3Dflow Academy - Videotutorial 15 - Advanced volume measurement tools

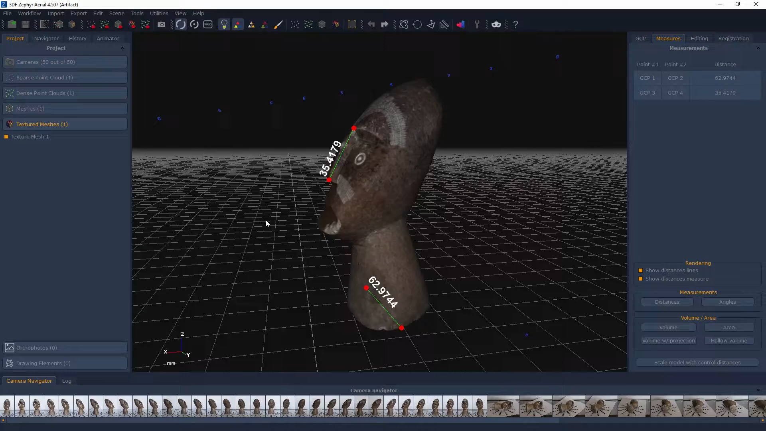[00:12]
As you probably already know, in 3DF Zephyr you can perform measurements such as distances, angles, areas and volumes.
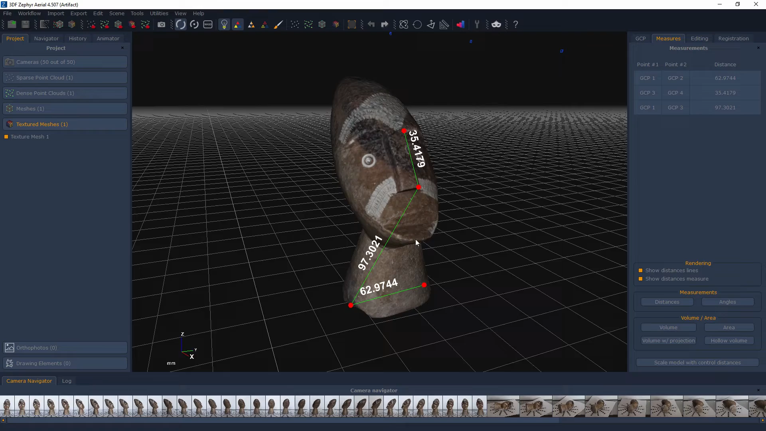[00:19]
While the aforementioned tools are pretty straightforward and require only few clicks, other advanced tools are not as intuitive and require additional explanation. Please note how this video tutorial is dedicated to 3DF Zephyr Pro and 3DF Zephyr Arial only.
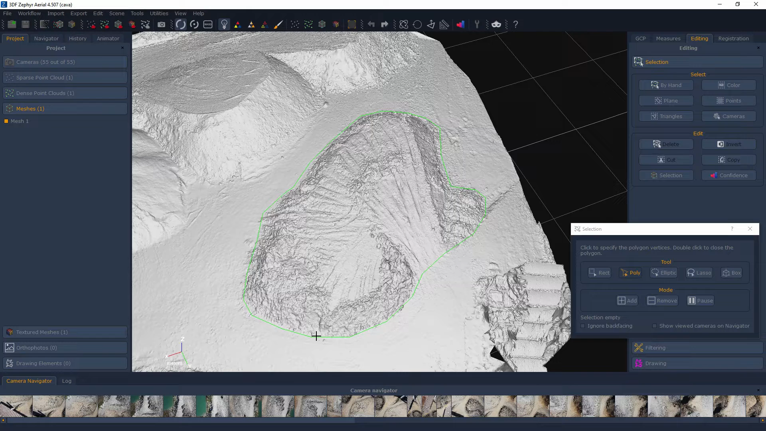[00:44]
Simply use the selection tools in the editing tab to select the desired points or triangles
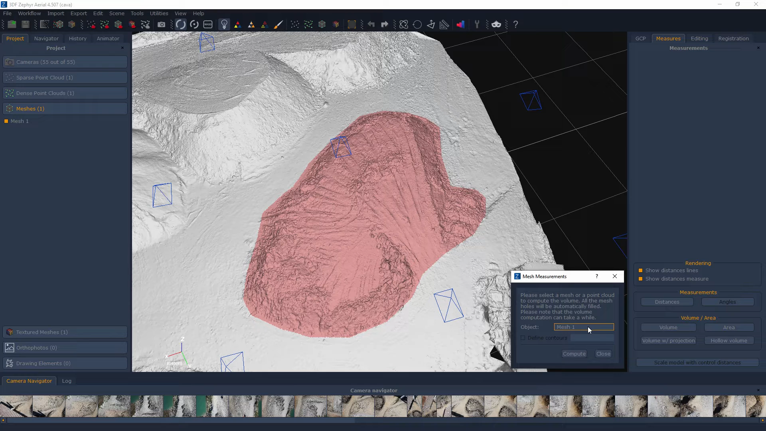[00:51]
and then pick selection in the appropriate combo box.
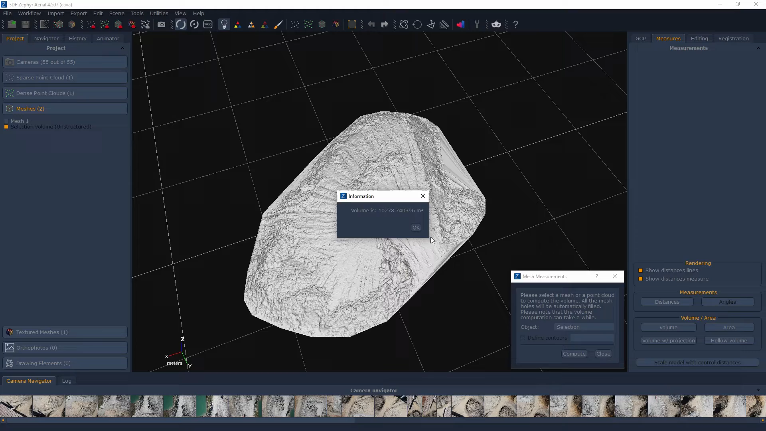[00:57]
Note how there isn't a reference plane when using this feature.
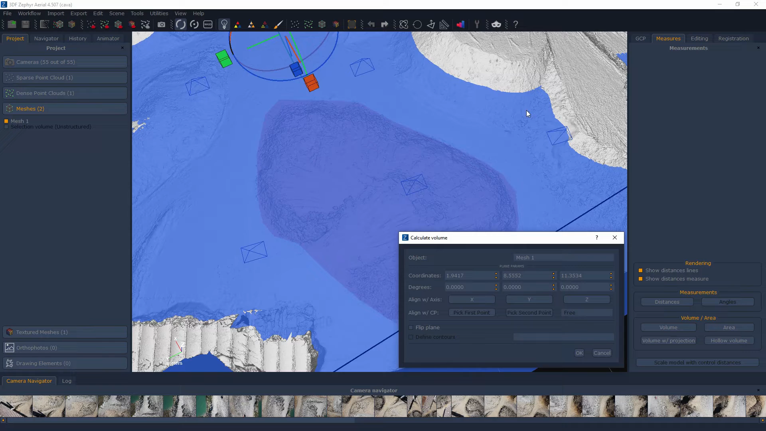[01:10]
The Volume Width Projection tool has been developed with mining and excavation as its field of use. This tool will forcefully take every vertex and project it towards the defined plane.
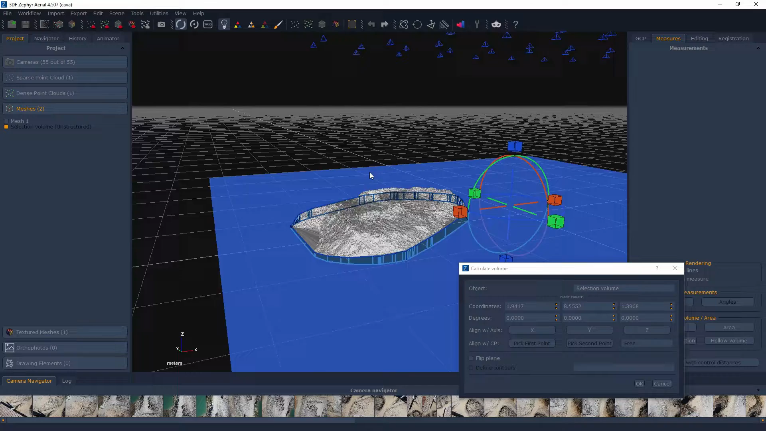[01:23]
This method is much better than the volume from selection when dealing with mining scenarios as you can define the desired plane.
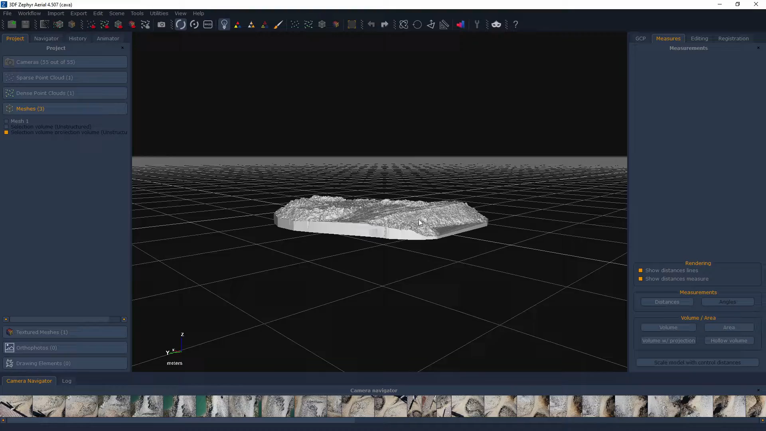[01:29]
3DF Zephyr Arial can also leverage an additional feature.
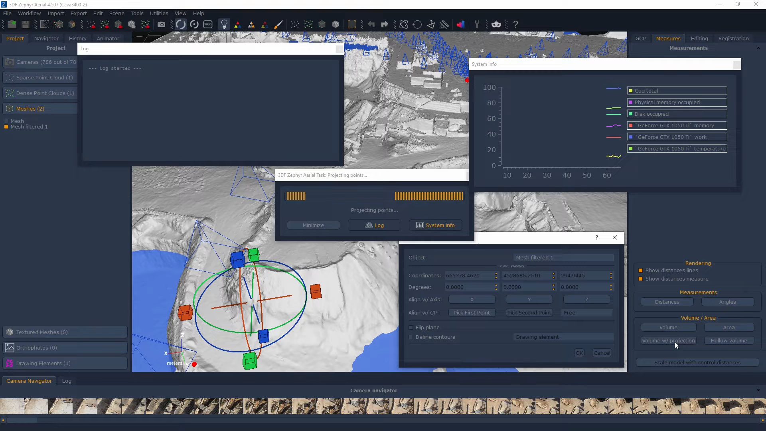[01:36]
Since you can define drawing elements, via control points,
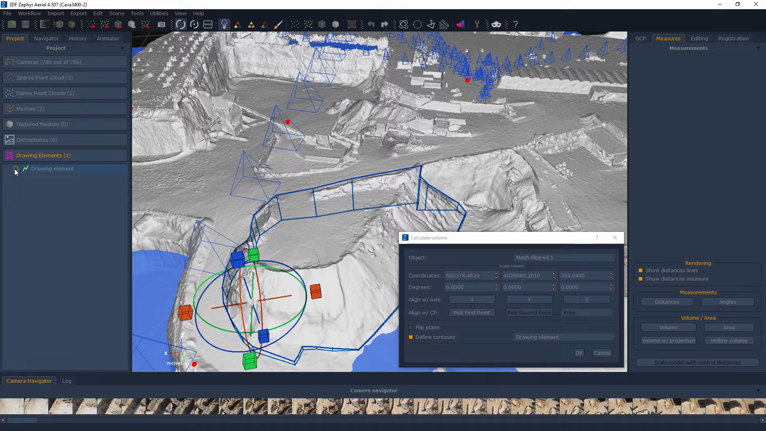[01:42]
by direct 3D drawing or by importing them from an external software, you can check the Define Contours option so that you can limit
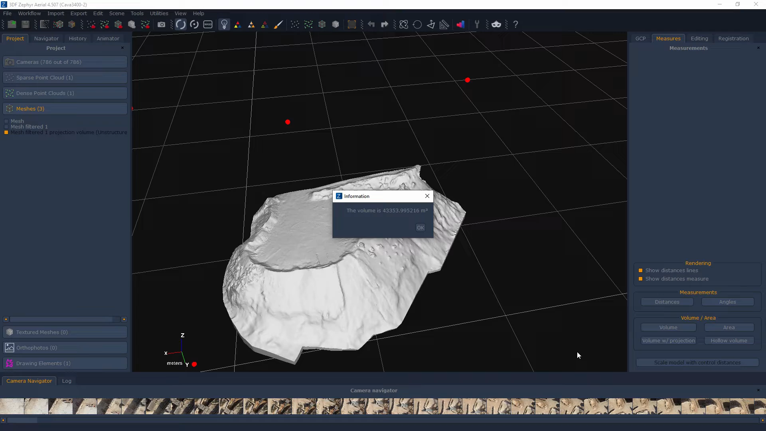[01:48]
the desired projection only from the selected drawing element.
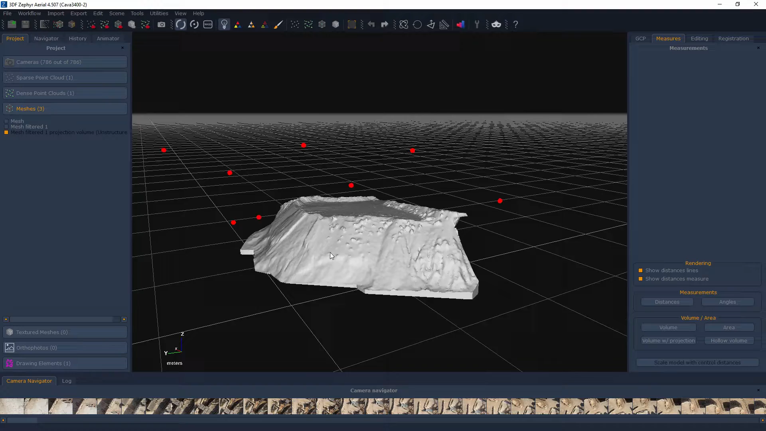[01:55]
The Define Contours feature also works with the Area and Classic Volume tools. Volume Comparison.
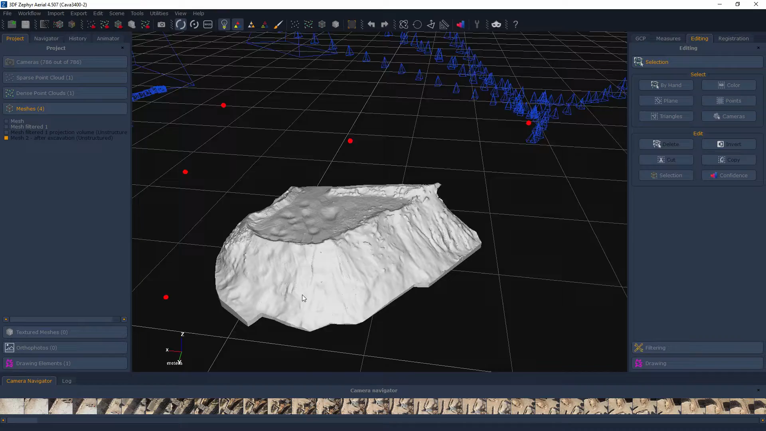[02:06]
Both 3DF Zephyr Pro and 3DF Zephyr Arial offer a tool to quickly compare two elements, mesh or point clouds so that you can easily
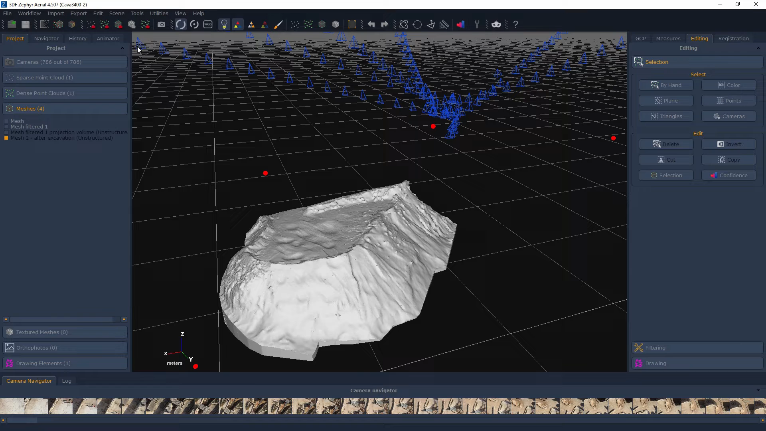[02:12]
and visually evaluate the differences between said elements. This tool can be found in Tools, Registration, Point Cloud Comparison.
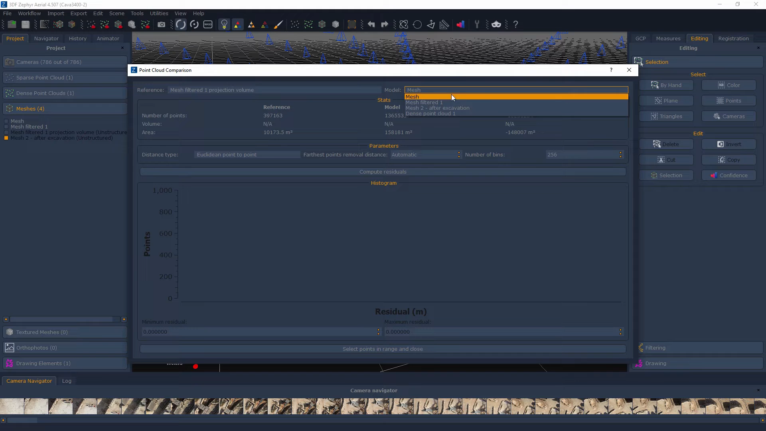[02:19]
Simply select the two desired subjects, Reference and Model.
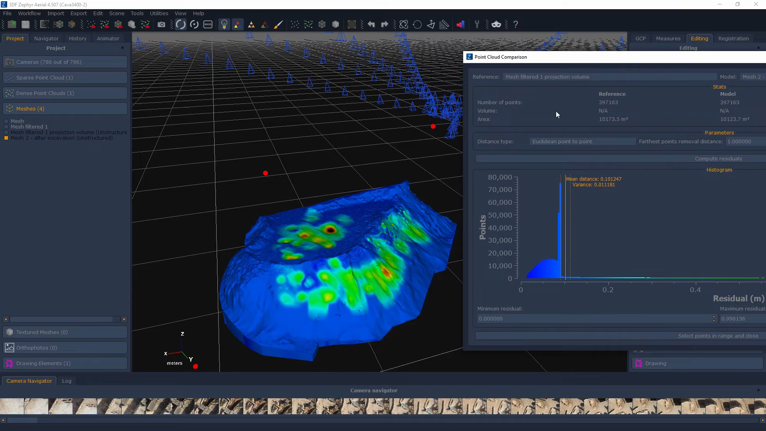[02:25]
An easy-to-use interface will allow you to select the desired parameters.
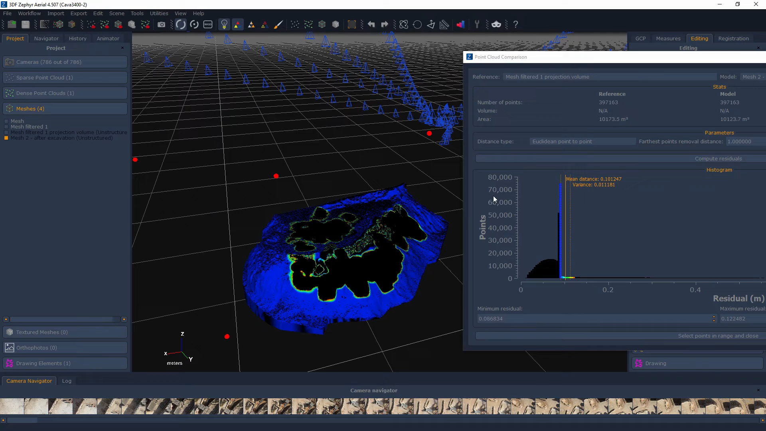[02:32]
Simply click Compute Residuals to show the computed histogram. Note that you can move the window to inspect the results visually.
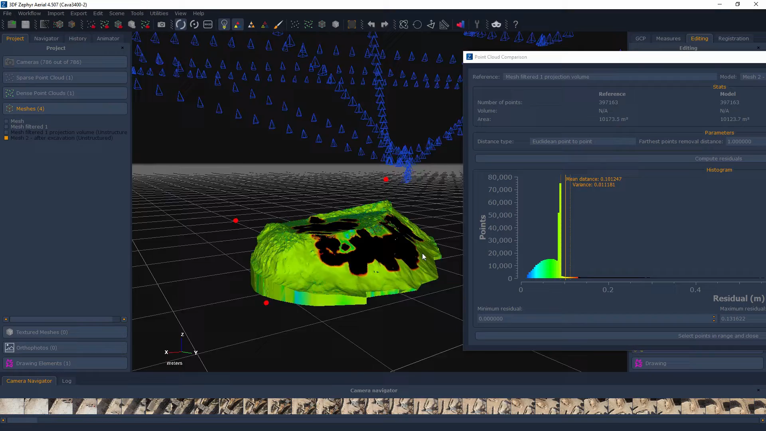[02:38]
You can also define the minimum and maximum residual values, and select only the points in the desired range.